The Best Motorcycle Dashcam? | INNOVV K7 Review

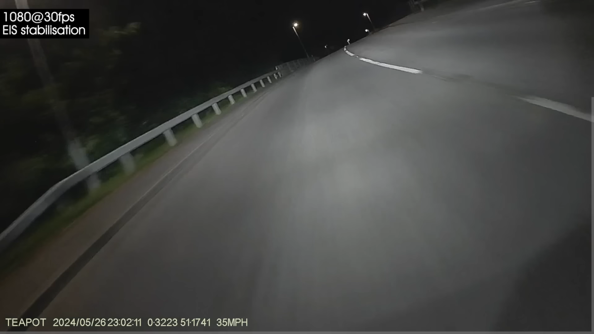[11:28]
But on this time, the 2K at 30 with no stabilisation, that is actually giving a better result. But what about at nighttime? Daytime. The INNOVV K7, that's currently at 1080 resolution, 30 frames per second with the EIS stabilization on.
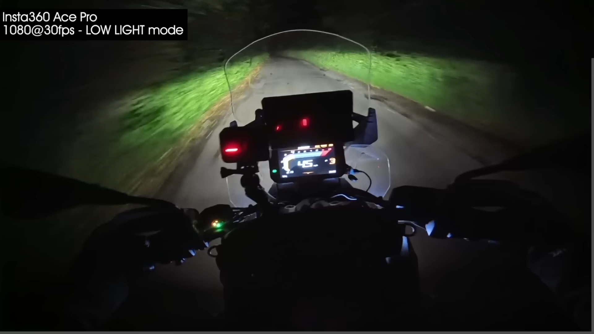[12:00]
So this is us, we're in somewhere with no street lights at all. So this is pitch black other than the 1300 GS headlights. So let's go up here. So this is a real bumpy back road. Now the Ace Pros have low light stabilisation feature, so they're stabilised. How does the INNOVV look? I mean, the INNOVV, it's entirely dependent really on its mounting, I think, personally.
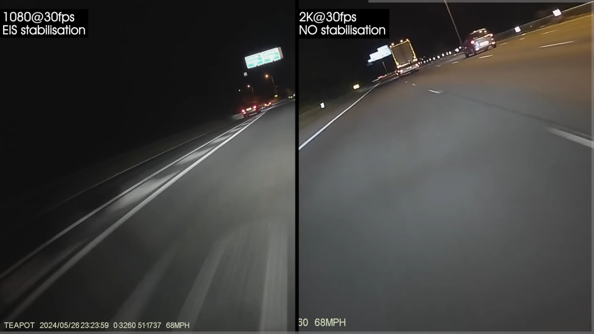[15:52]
We're just coming back out onto some motorway there, some overhead lights.